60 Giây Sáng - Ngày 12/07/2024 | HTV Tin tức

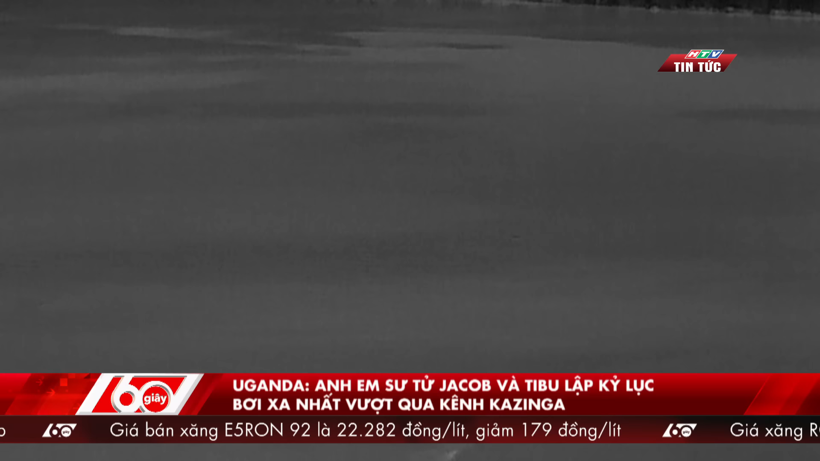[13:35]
việc thiếu sư tử cái do bị nông dân giết để trả thù vì ăn thịt gia súc đã buộc Jacob và Tibu phải bơi qua kênh.
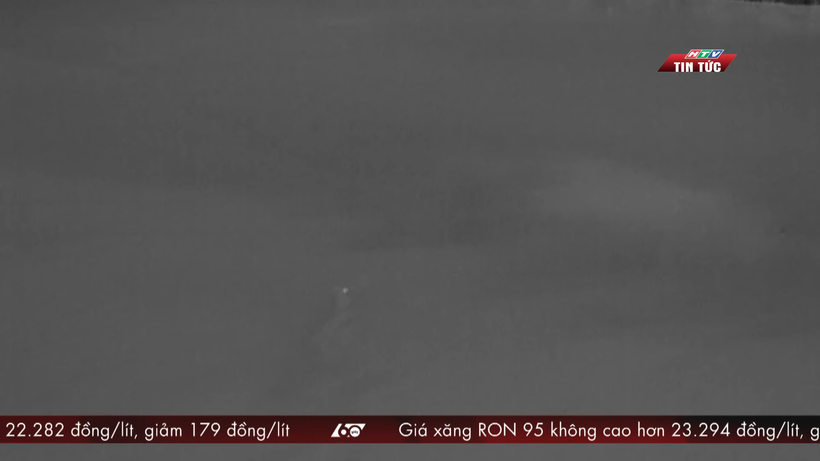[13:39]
Hai con sư tử đã thực hiện ba lần bơi, hai lần đầu tiên bất thành vì bị hà mã và cá sấu sông Ninh được đuổi.
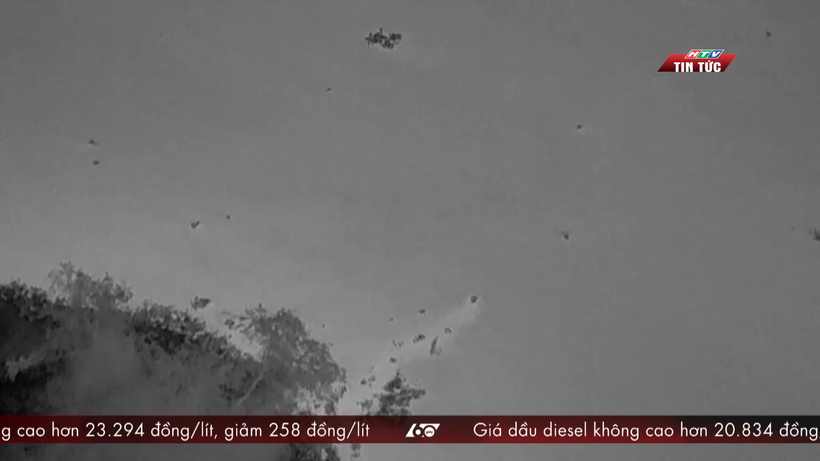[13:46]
Theo ông Brazkowski,